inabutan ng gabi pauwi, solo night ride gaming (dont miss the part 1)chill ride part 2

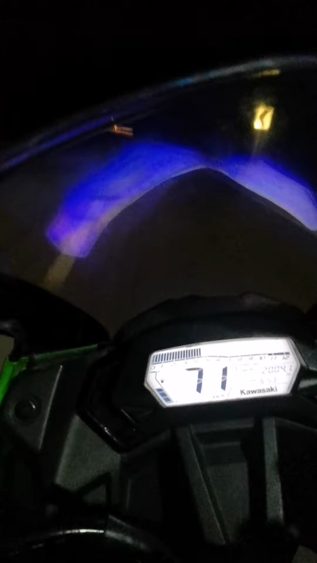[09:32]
Tapos yung ilaw nakakasilaw. Sakit sa mata.
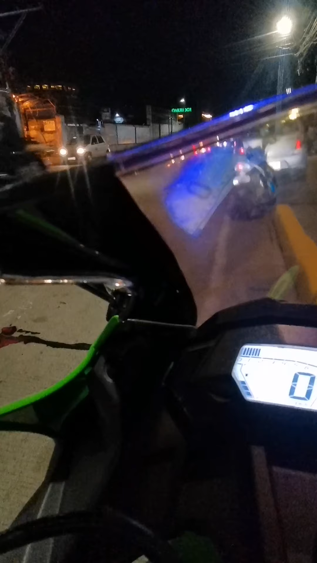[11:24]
Oh, nandito na tayo sa AS Fortuna Highway. Lapit na ako. Tingnan natin ang ating ninja dealing with the traffic.